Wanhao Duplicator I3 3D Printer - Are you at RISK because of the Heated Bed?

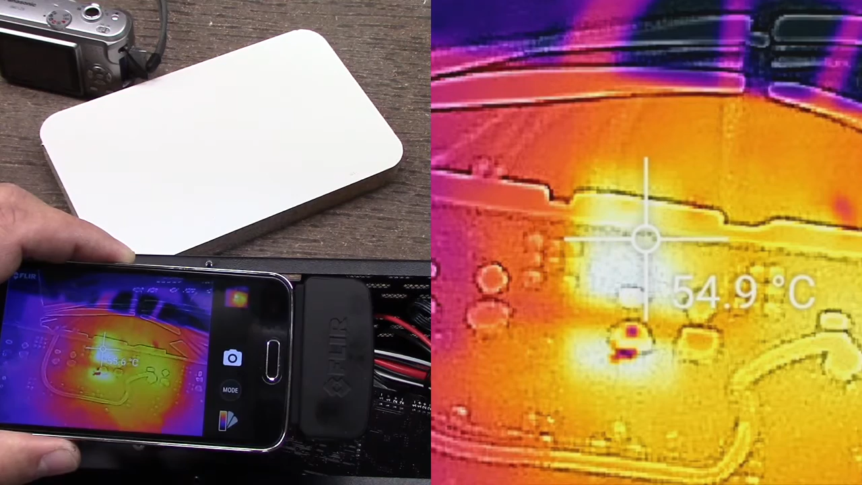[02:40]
On screen: spot 54.9°C
And right now, this is at about 60 C and climbing. Well, it's actually, what, about 56, 58, and it's definitely climbing. So you notice that that really lights up pretty heavy. So that is interesting. And you can see the MOSFET beneath it down here also lighting up on the other side of the board. Now what I do is I have the back side of the board, not the circuit side of the board. And that's what you're seeing.
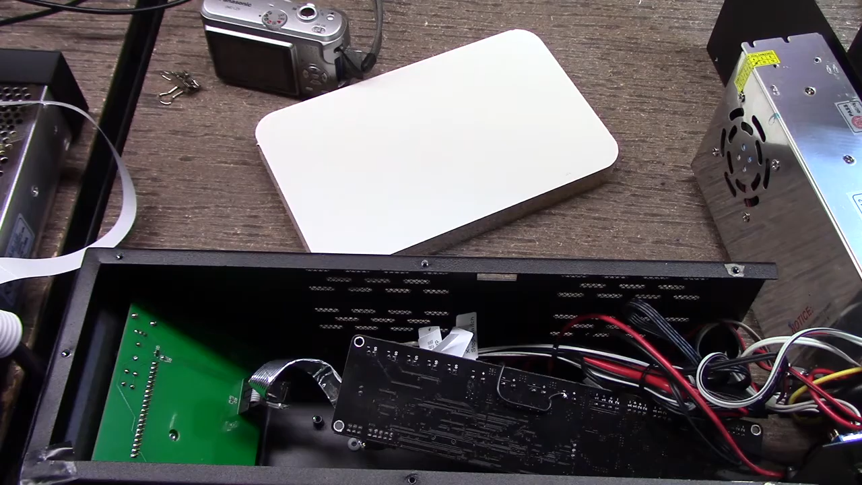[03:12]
So I'm not looking at the component side. So this is pretty interesting. I don't know if that's actually hot enough to do some damage or if it'll keep climbing.
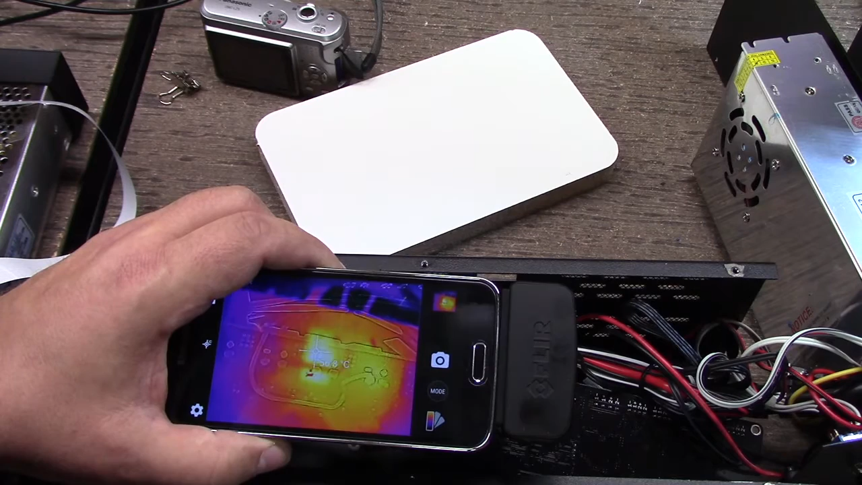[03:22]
It seems to be, you know, staying pretty warm, but not hugely where I would really freak out, I think, because I would look for it more so to get into, like, the 100 or something like that before I got really concerned that it's going to melt something. But it's definitely heating up.
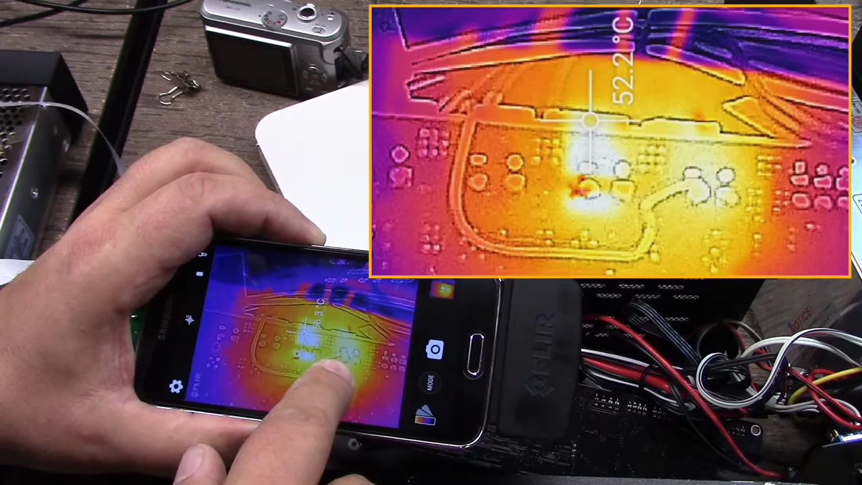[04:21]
On screen: spot 52.2°C
And you can see, and I'll do an overlay. But the hot end is next to the bed connected with this other wire, because this wire is the fix that I did that Wanhao suggested in their website.
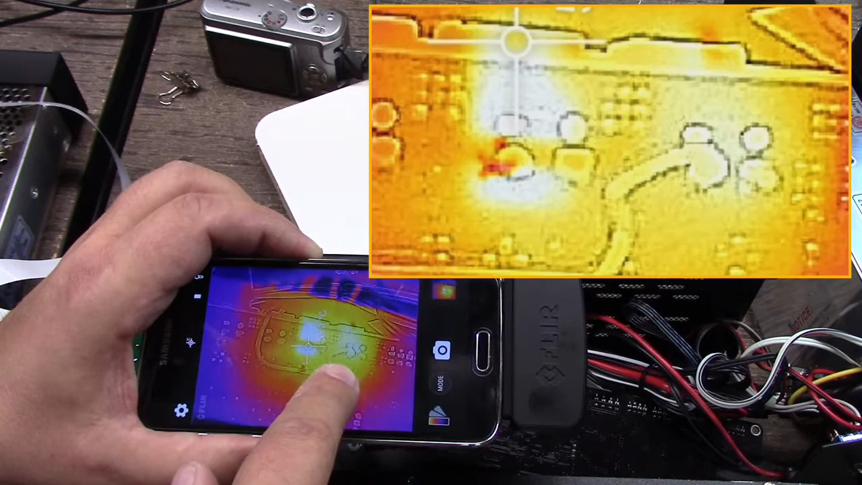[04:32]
But you can see that even at 200C that this is not heating up proportionally like the bed, especially for such a small area.
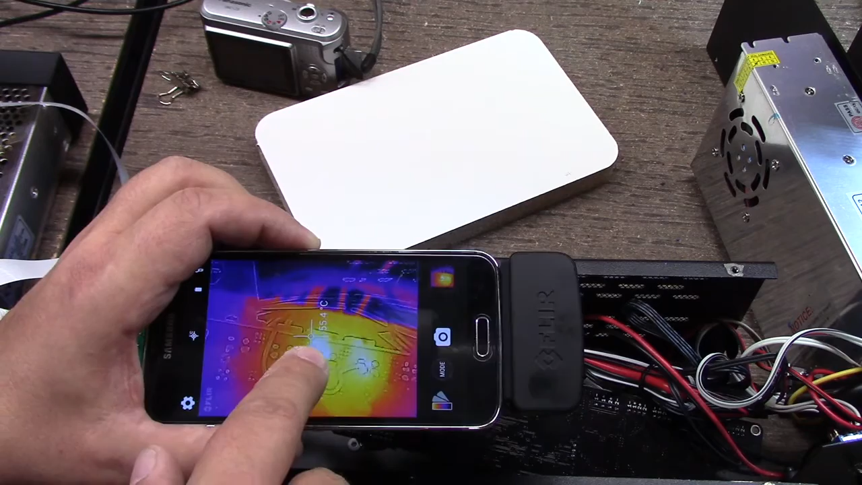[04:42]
So, again, this has been running for a fair number of minutes, and I'm having a hard time kind of hand-holding this to this position.
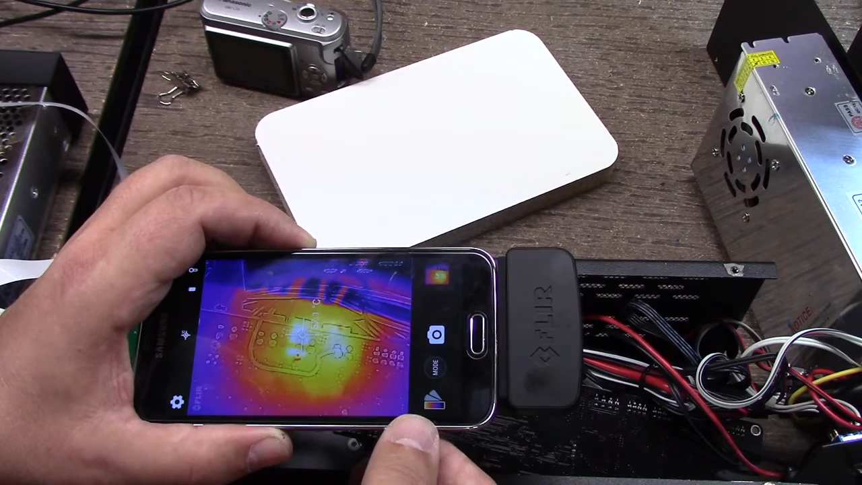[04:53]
And it's only staying right around about 60, you know, 50, mid-50C. And if I move it over and I take the target of the, the hot end,
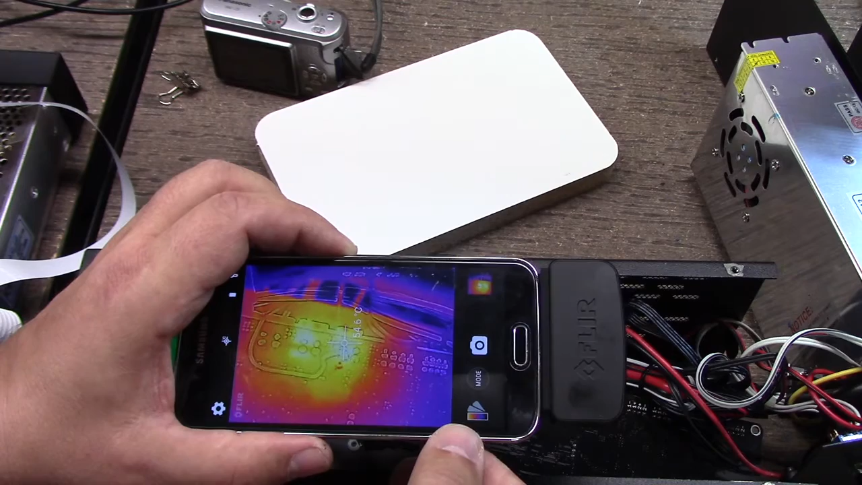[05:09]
I'm about, about, about the same temperature, but there's definitely, you can see the localization is pretty high. But now the hot end seems to be like it's catching up.
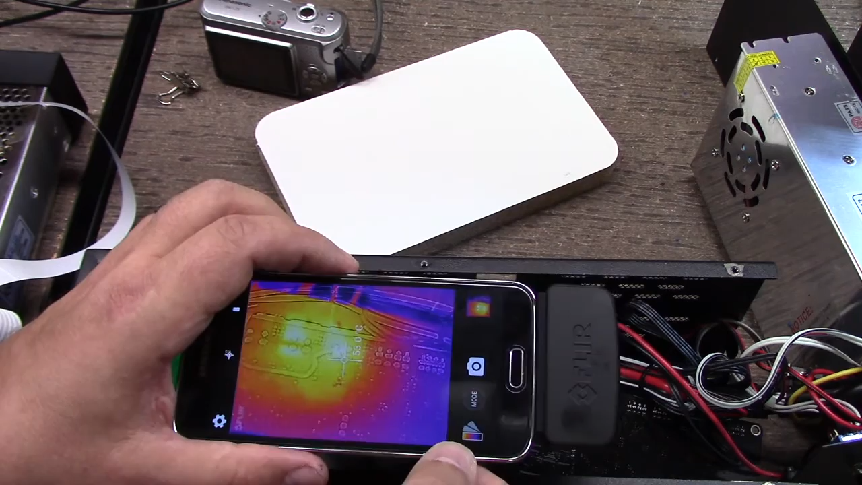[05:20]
But I wonder if this isn't, you look at this whole scenario like this. And again, let me do another overlay. And you can see that whole area of the board is heating up. I don't think, I tell you, my personal opinion, and this is personal opinion, I'm not an electronics engineer. Well, at least not by trade. But this is, this is not probably the best scenario.
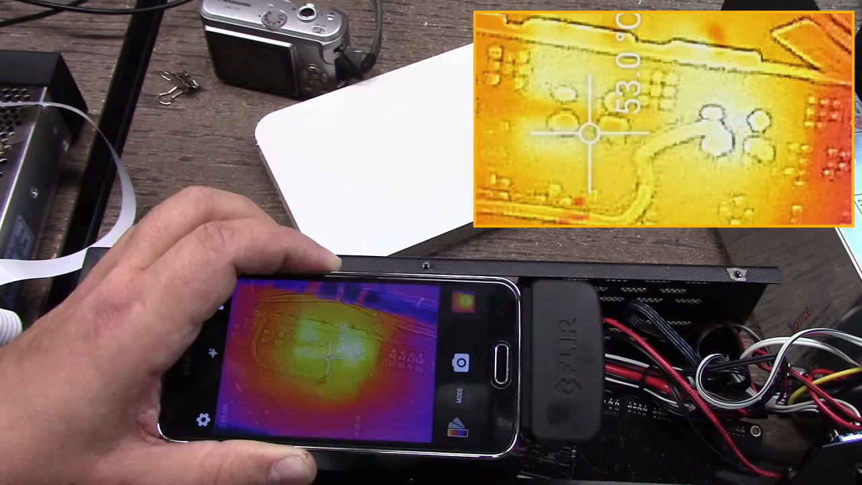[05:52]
On screen: spot 53.0°C
Now, I've said earlier on in earlier videos where I did this wiring fix, I wasn't impressed with the Wanhao's
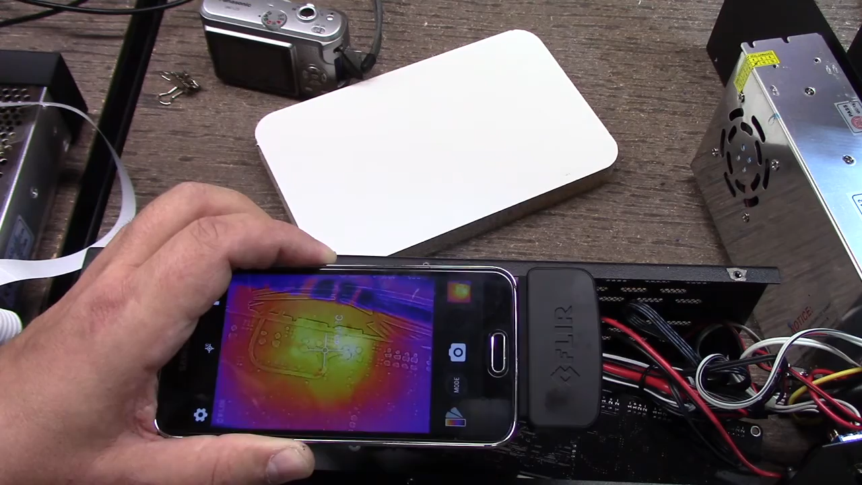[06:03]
they have, have a separate connection to the power supply where the Wanhao only has one. But that's really not the, the issue here.
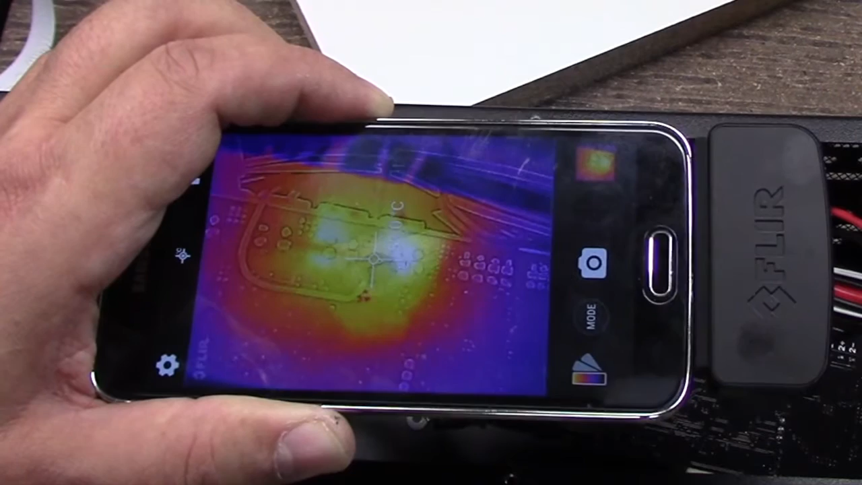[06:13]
At least I don't think. Maybe somebody can comment below that knows a little bit better than I. But this heating issue is still rather interesting. And again, you can kind of see now that after several minutes that the, that the hot end has caught up a little bit. But still, it doesn't seem to be as localized as this. But when the two are on together, you know, it's definitely pushing a lot of current through those junctions.